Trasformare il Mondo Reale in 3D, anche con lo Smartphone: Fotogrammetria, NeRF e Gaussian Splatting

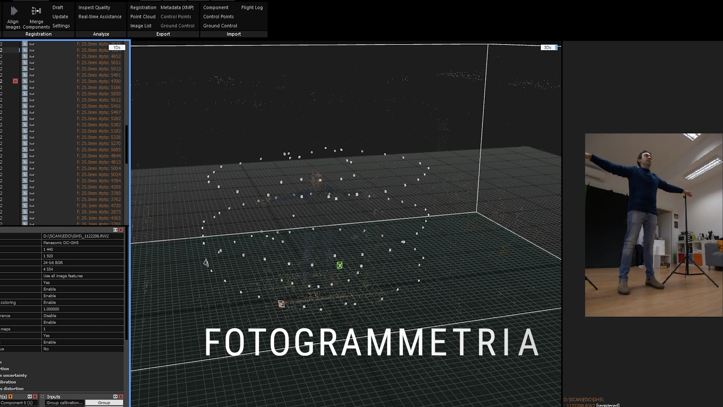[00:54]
La fotogrammetria è una tecnica che permette di ricostruire modelli 3D a partire da una serie di fotografie scattate da diverse angolazioni.
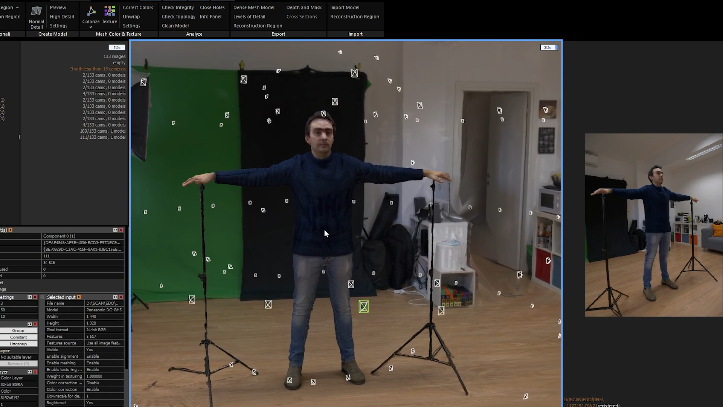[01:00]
Utilizza il principio della triangolazione
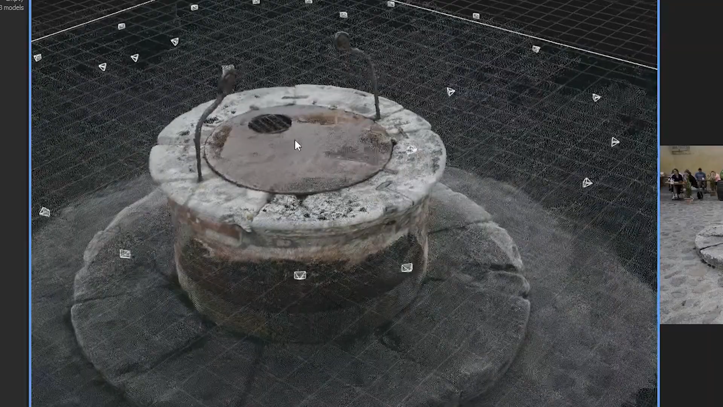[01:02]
per calcolare la posizione e la distanza di ogni punto nello spazio,
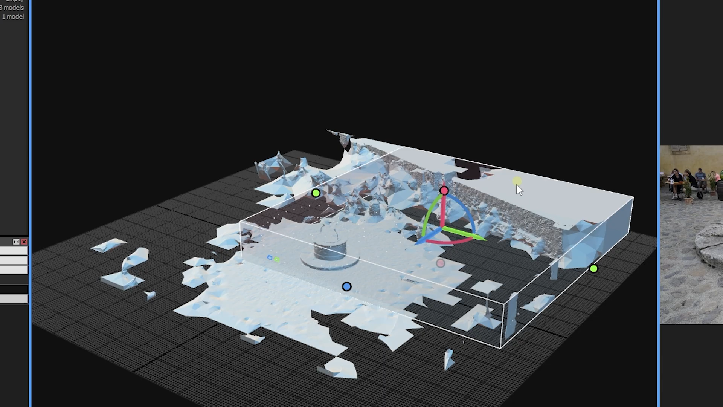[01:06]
trasformando una serie di immagini 2D in una mesh 3D.
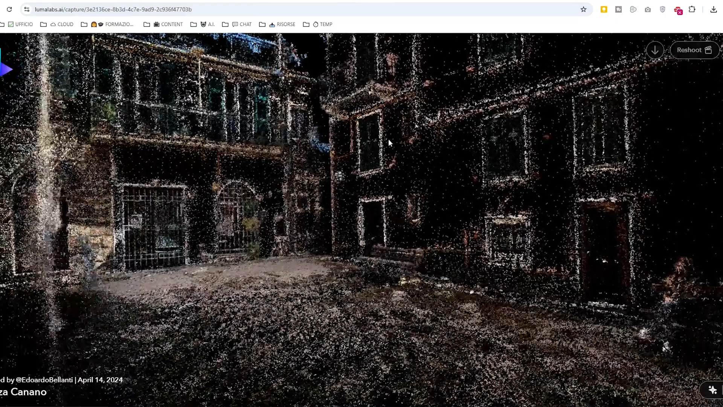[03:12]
Immagina tanti granelli di polvere che insieme formano un'immagine 3D.